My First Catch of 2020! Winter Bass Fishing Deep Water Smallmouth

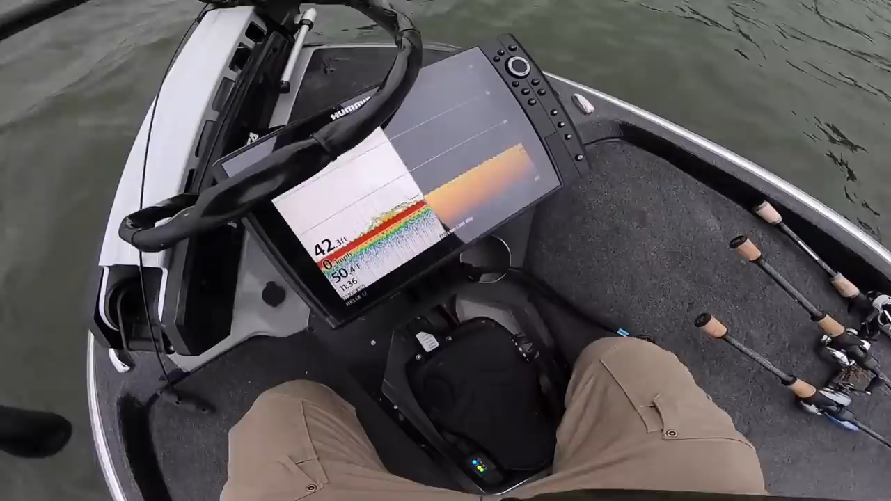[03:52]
First customers recognized and I don't actually think they're striper. I think they're crappie. There's one looking at my spoon right there. Come on and do it. Might have to drop that little quarter ounce slab on you. For the slabs.
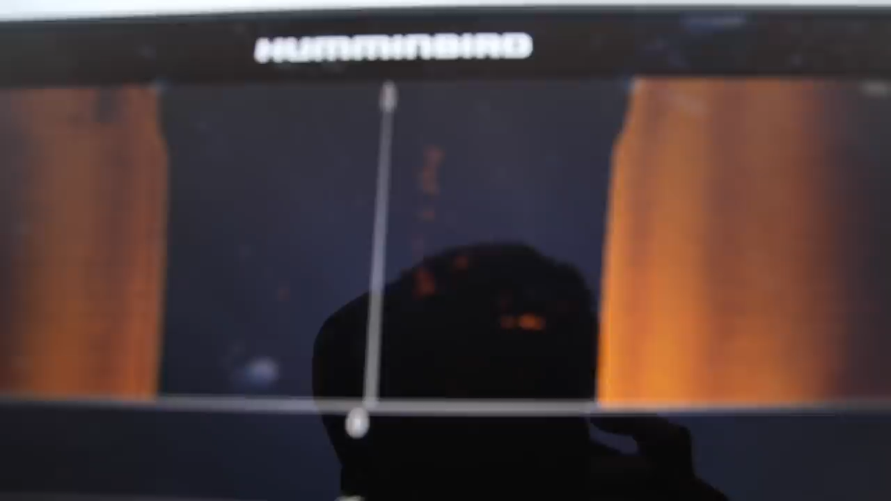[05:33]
You see a lot of bait fish that are just kind of cruising suspended in the water column at that depth.
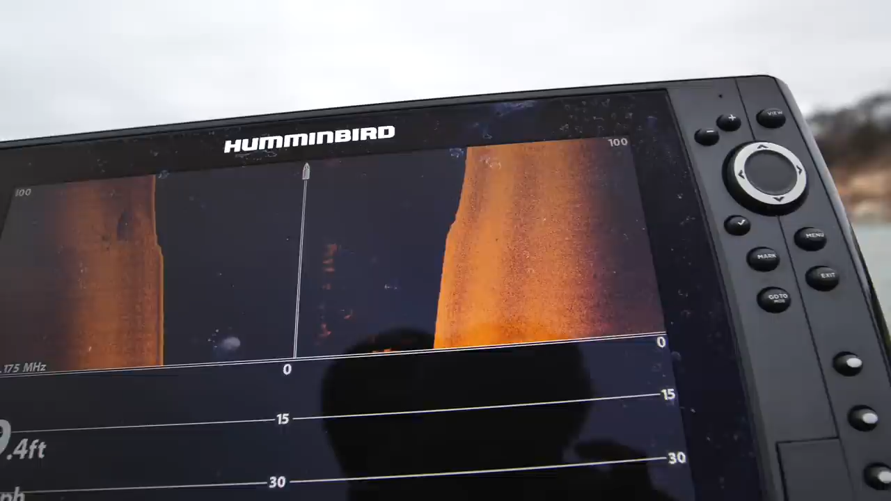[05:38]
So the gear we've got rigged up so far. A lot of spooning stuff.
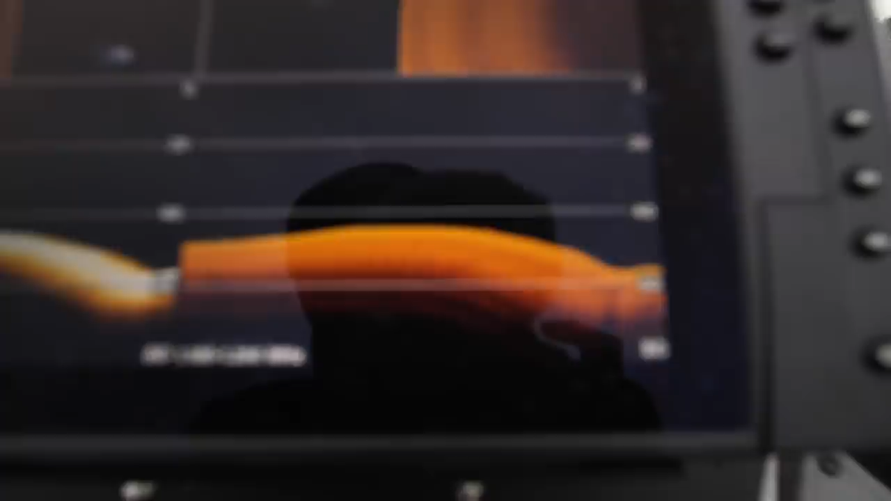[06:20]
The tactic that I got, I was really counting on before even hitting the lake is really going after these fish that are hanging on these drops.
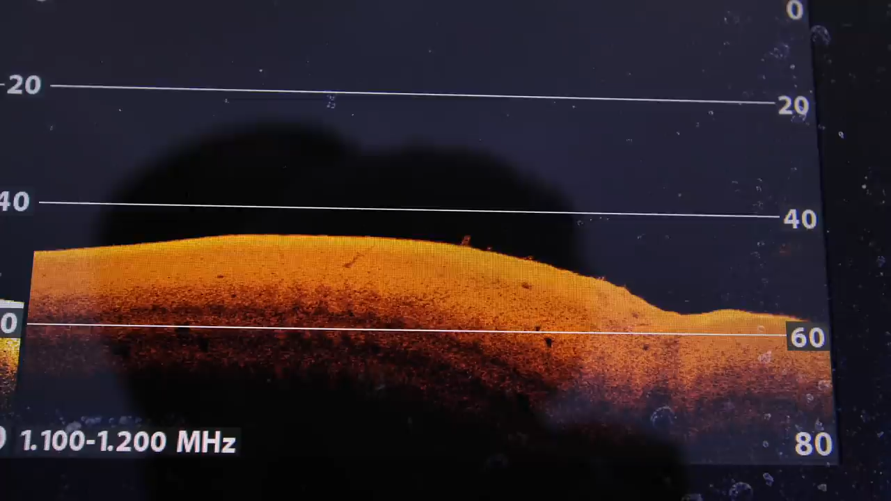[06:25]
You can see them on the mega imaging there.
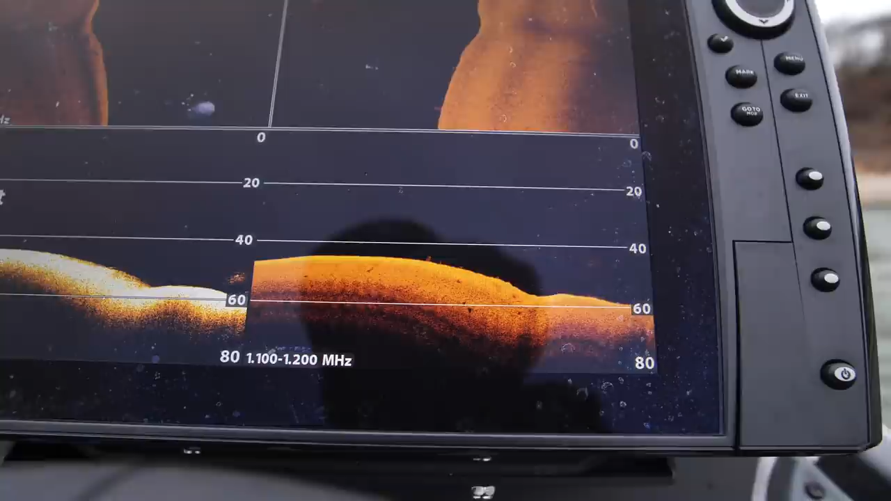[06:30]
And just tossing spoons at them and going down those ledges usually will luck into a good-sized striper or two doing that.
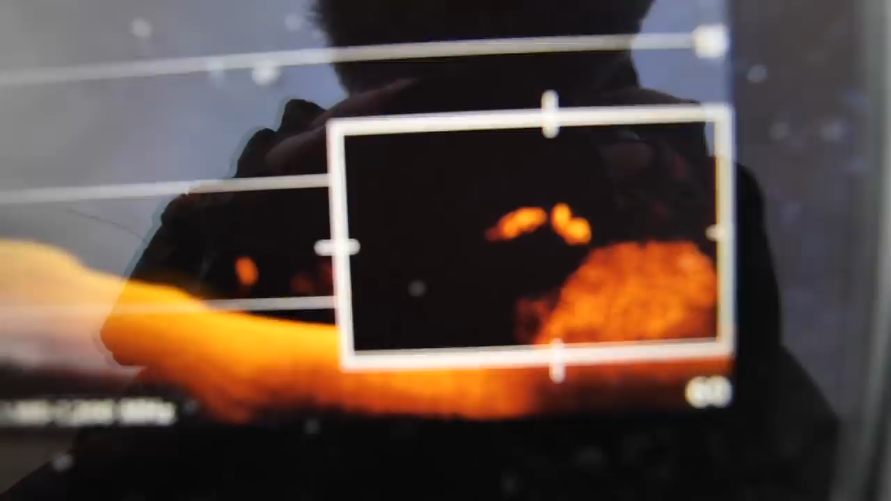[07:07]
I want y'all to just take a peek at what the mega imaging just popped up. I zoomed in there.
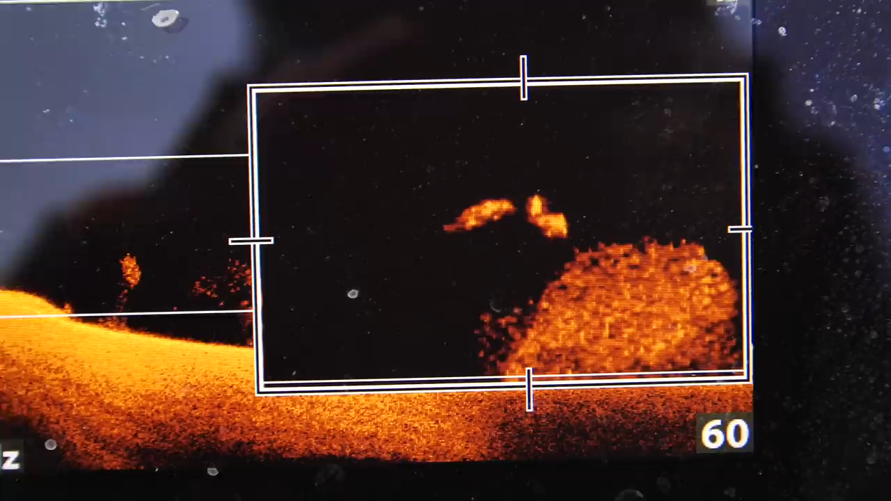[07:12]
That is a giant blue catfish chasing around the shad. Holy moly, you could make out his body profile. That is insane.
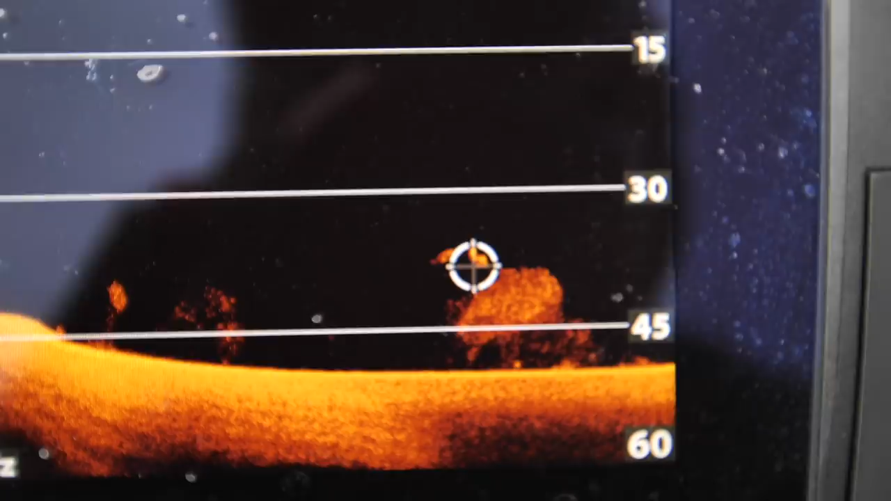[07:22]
What? I mean, what is going on here?
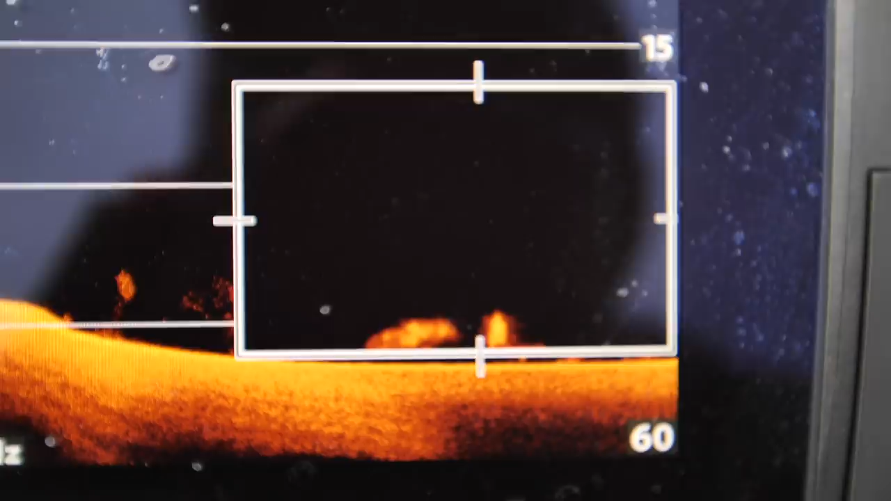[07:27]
Technology, I love you. You're so amazing.
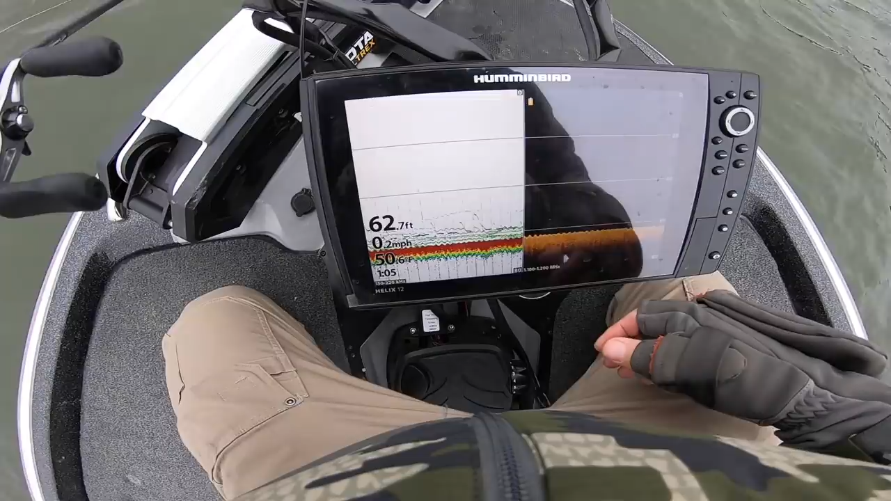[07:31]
On screen: depth 62.7 ft, speed 0.2 mph
Okay, repositioned. We've got some stripers out here. Deep 62 feet of water right now. I've got a three quarter ounce spoon just hovering above. You can see like once you get past 50 feet on the mega imaging it really is not as crisp.
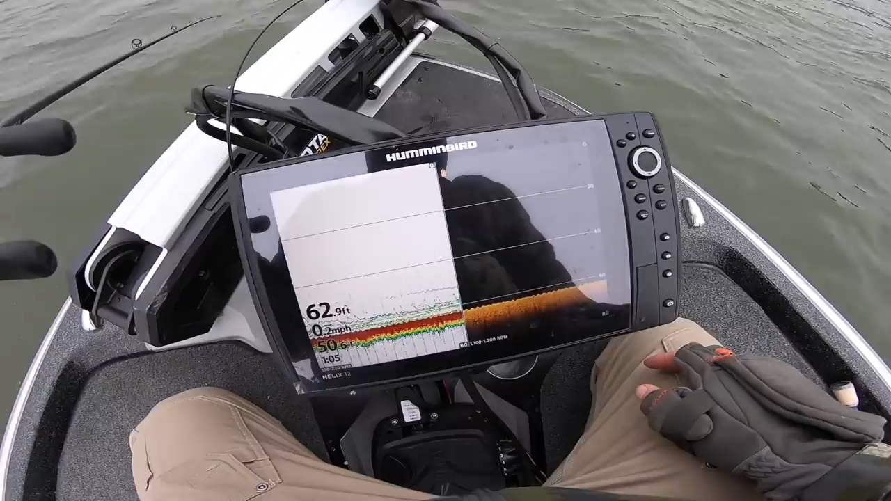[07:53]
On screen: depth 62.9 ft
You can still make out but on the regular 2D you can see a little bit better. Oh, I just got something. Wait, did I?